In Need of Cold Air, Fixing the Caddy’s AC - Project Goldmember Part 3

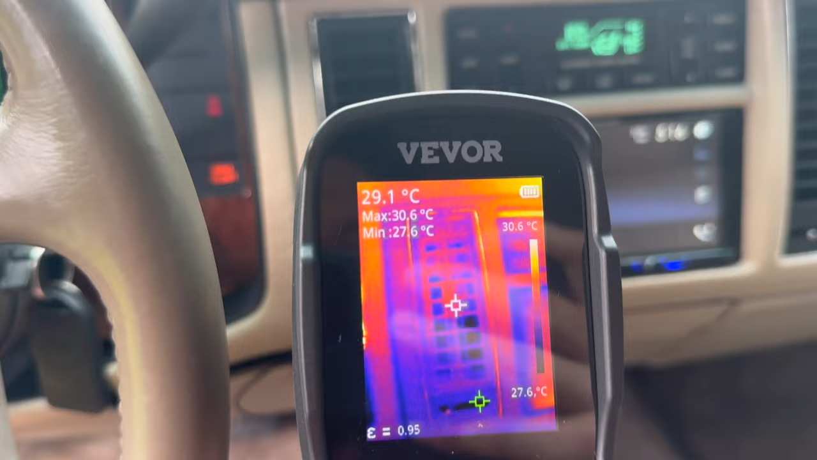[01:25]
On screen: spot 29.1°C, max 30.6°C, min 27.6°C, scale top 30.6°C, scale bottom 27.6°C
So let's give her a charge see if that can change anything.
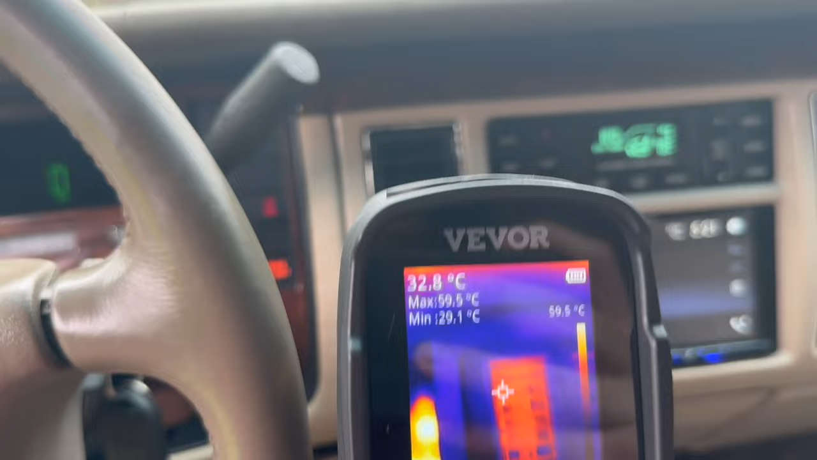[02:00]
On screen: spot 32.8°C
If anything, we're getting hotter and I think I might know why.
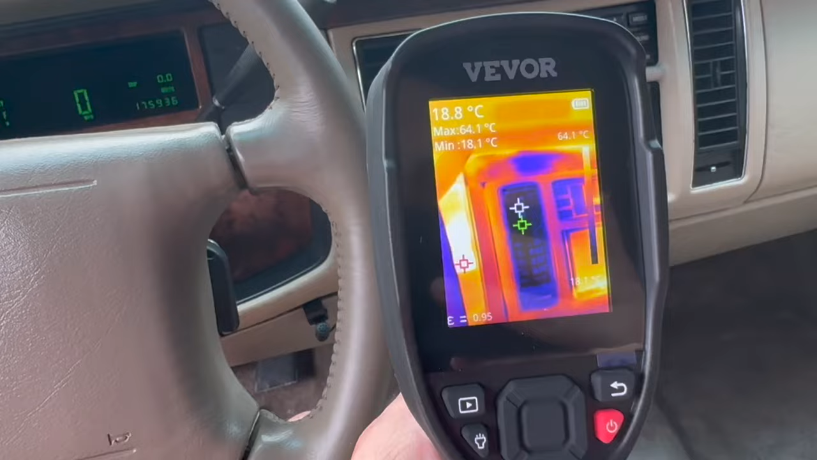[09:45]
On screen: spot 18.8°C, max 64.1°C, min 18.1°C
We are blowing nice cold air out of these things now and it couldn't come at a better time.
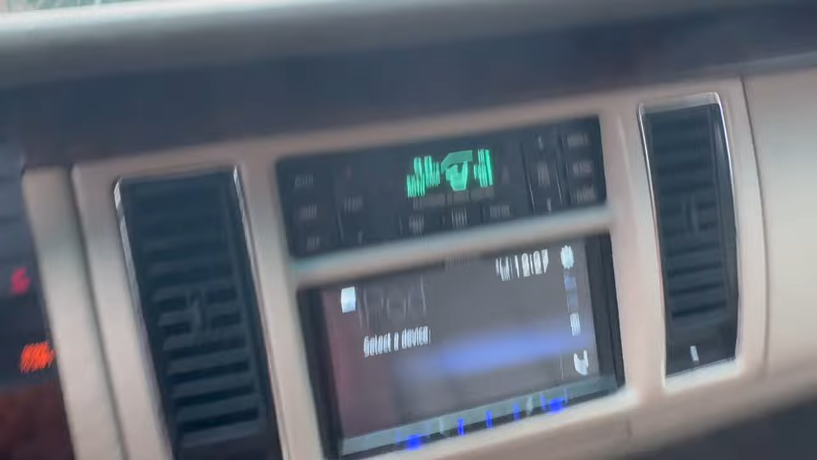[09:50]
It's pretty warm here in the mitten state.
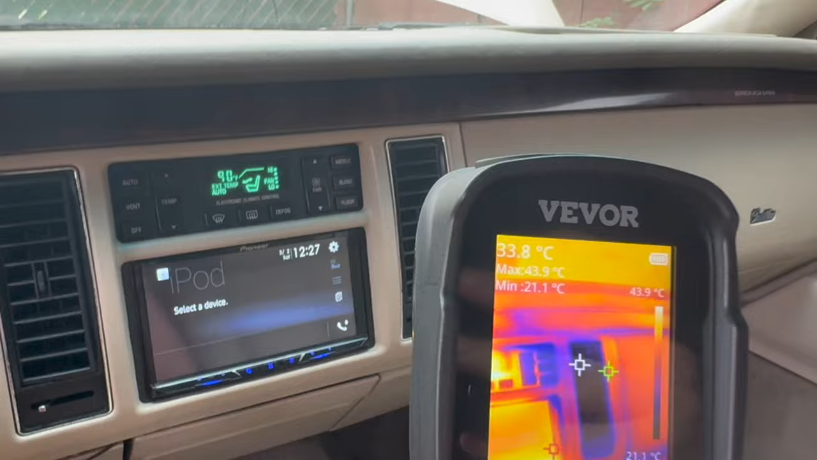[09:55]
On screen: spot 33.8°C, max 43.9°C, min 21.1°C, scale top 43.9°C, scale bottom 21.1°C
Just look at that. Nice cold air.